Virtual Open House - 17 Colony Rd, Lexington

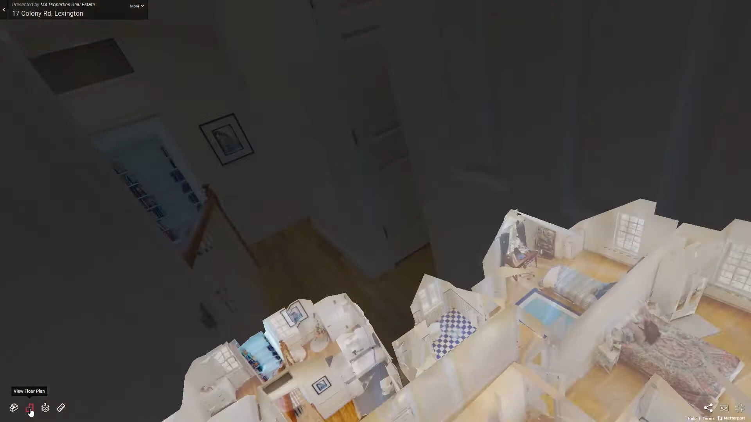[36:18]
Um, it also has a floor plan. Um, here is the second floor. This one doesn't have a third. Sorry about that. Three levels, two floors. This is the second floor. Here's the, the main bedroom level. And here is the master bedroom suite going through that area on the first floor. So this is the floor plan, not the, uh, usual schematic floor plan that you see. We have one of those two. Um, uh, that's on the website. I'll show you that in a moment, but this gives you perspective with furniture in the home. So that's the floor plan.
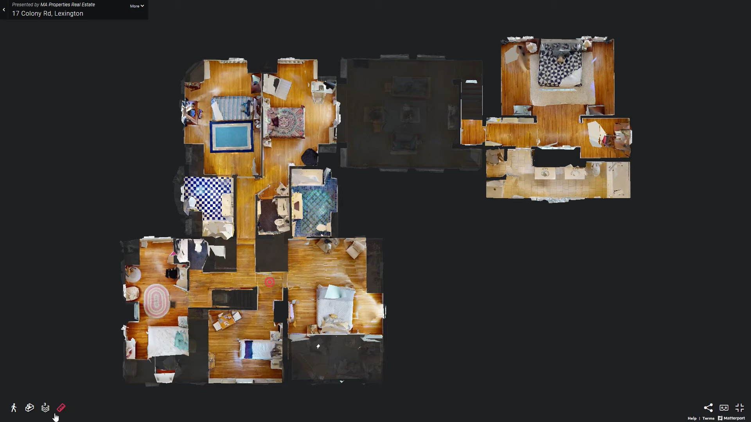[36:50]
Um, the, you can scoot between floors as well. Let's go to the basement. Wow. There's the basement area. You can see the extent of that basement. This is the utility area, um, where Danny went in.
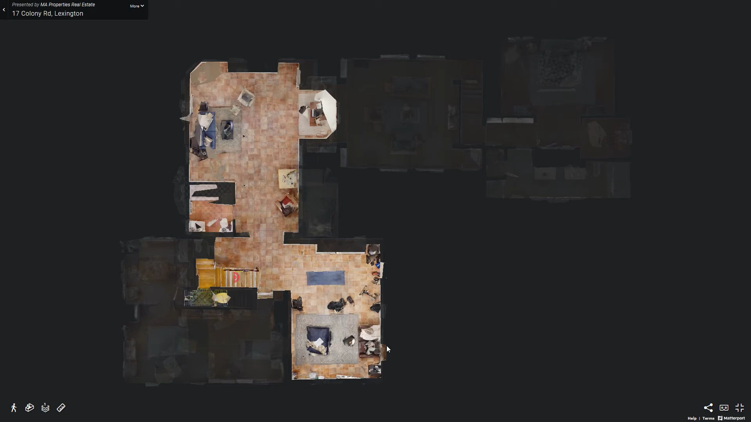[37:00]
Um, and this is the kind of the finished area in the basement.
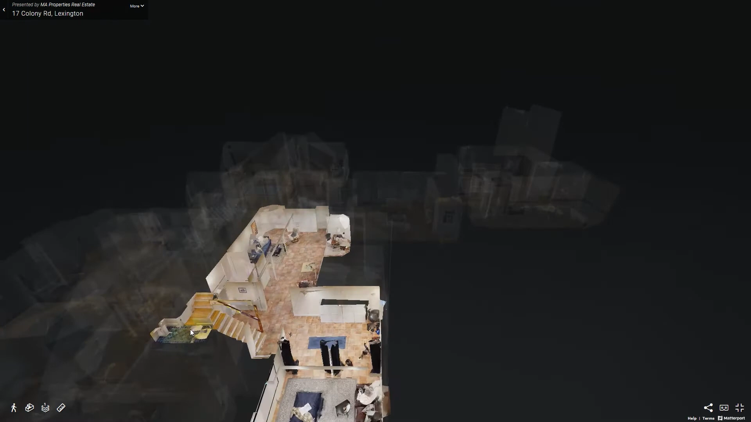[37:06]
One other thing that, uh, you know, this tool allows you to do is if I kind of scoot back here is take a look at it in, in a dollhouse view. Danny really likes this view.
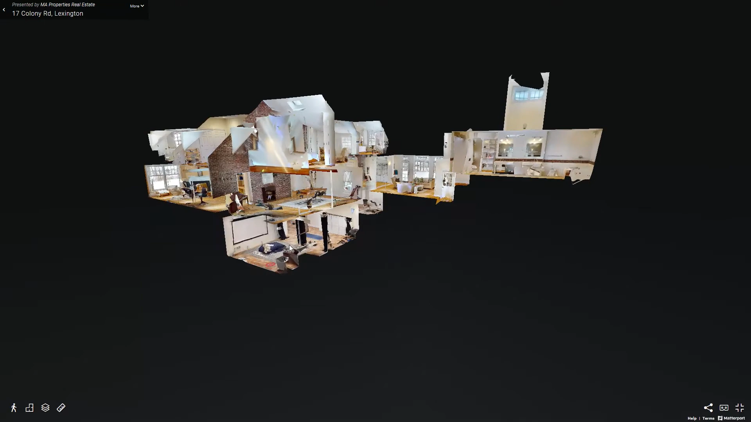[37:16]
Um, and you can see here for example, is the garage, uh, underneath that master suite.
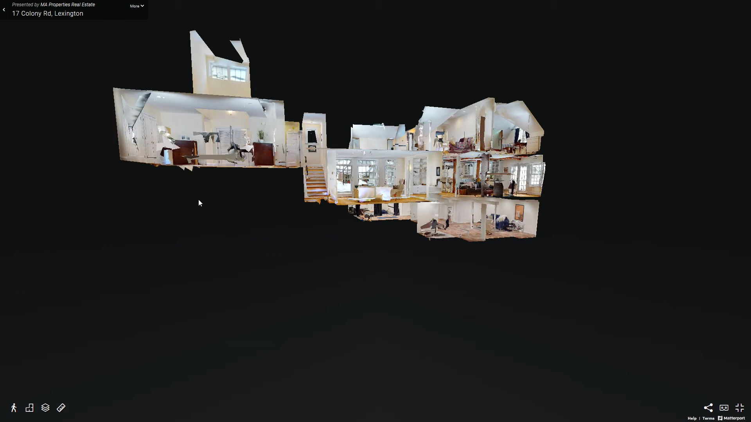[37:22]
Um, you can see the extent of, you know, what's above what is the entrance way, you know, through that area.
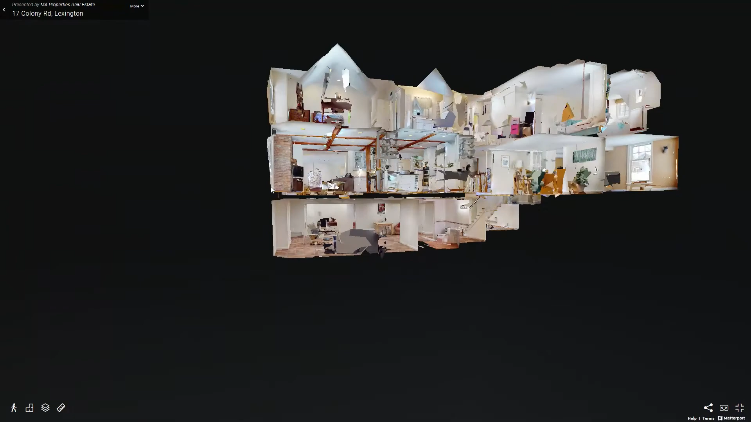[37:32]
There gives you a different kind of 3d perspective of the home, um, to give you a sense of what's over what,
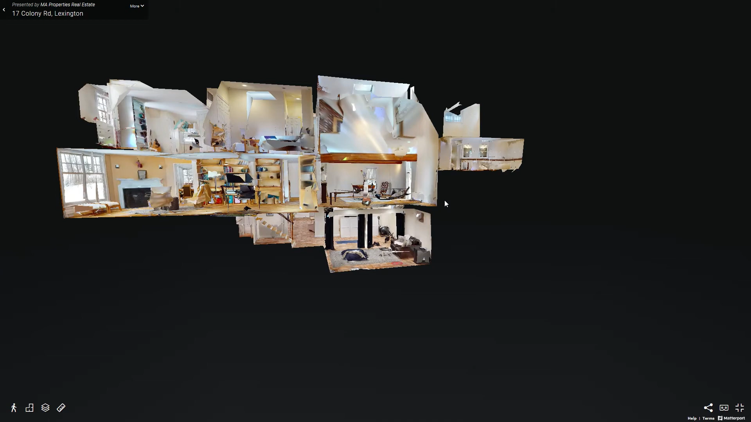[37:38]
if you like, or what's below what. So that's the 3d tour view.
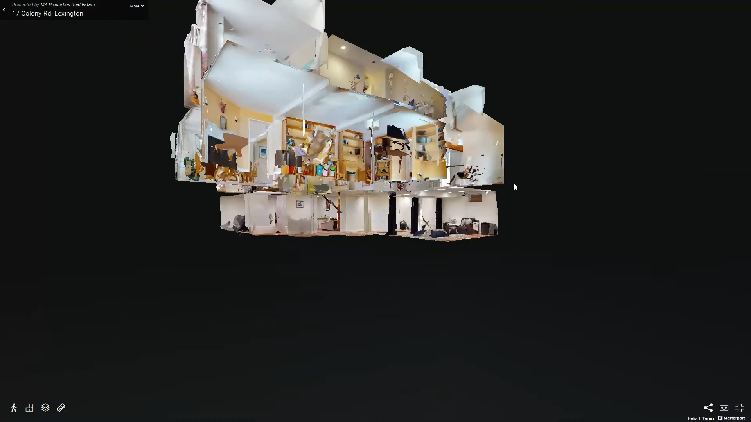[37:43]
Kind of interesting for this house as it is a, you know, an interesting home.
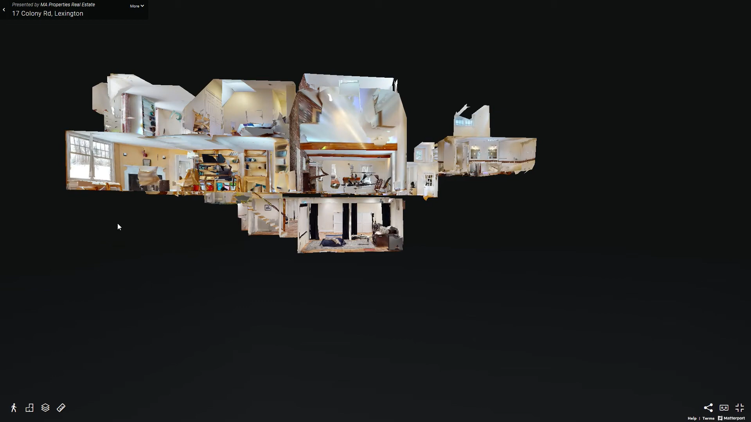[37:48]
You can see the basement doesn't extend all the way under the, the main living area. And there you can see the garage space underneath the master suite there.
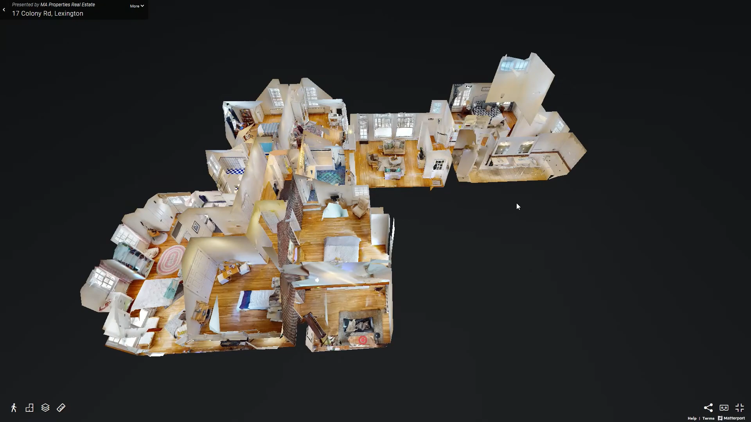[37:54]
So it gives you a kind of different perspective, um,
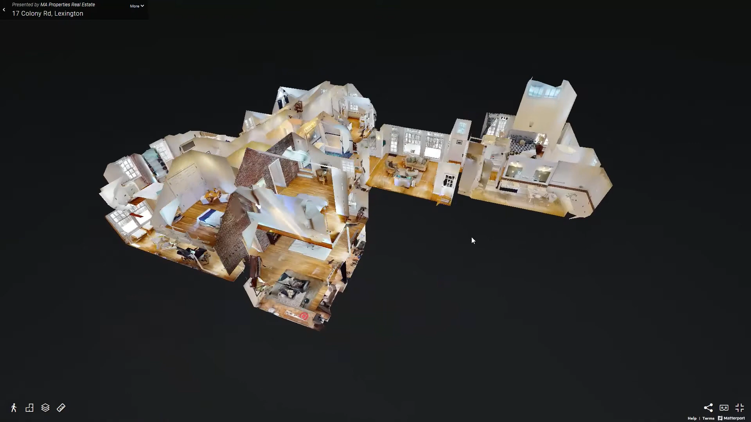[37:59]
of the home, you know, um, than you would ordinarily get.
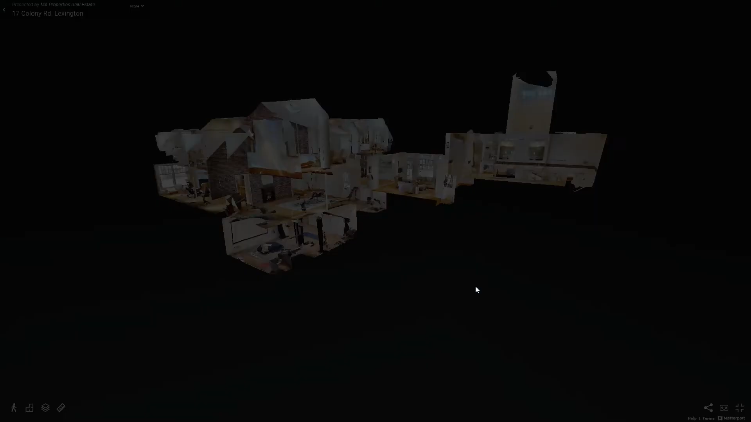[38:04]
So that is the 3d tour that's there.
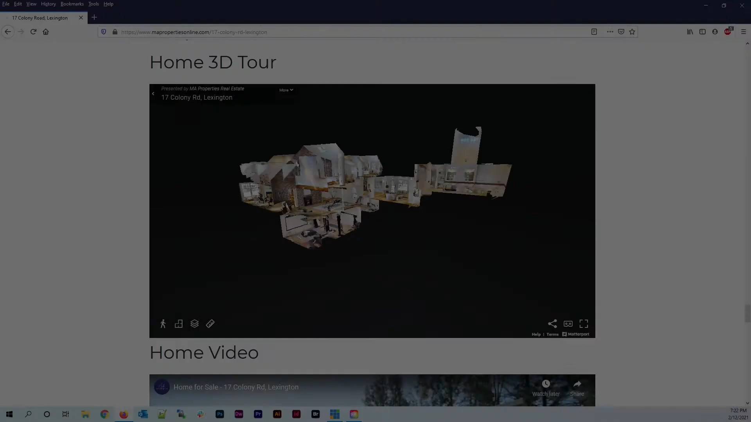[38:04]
So say we found this a very useful tool, you know, perhaps you want to show somebody who's not in the area, friends, parents, or whoever it may be. This is a, uh, you know, great tool. You can walk through the home while they're walking virtually, that is walking through the home.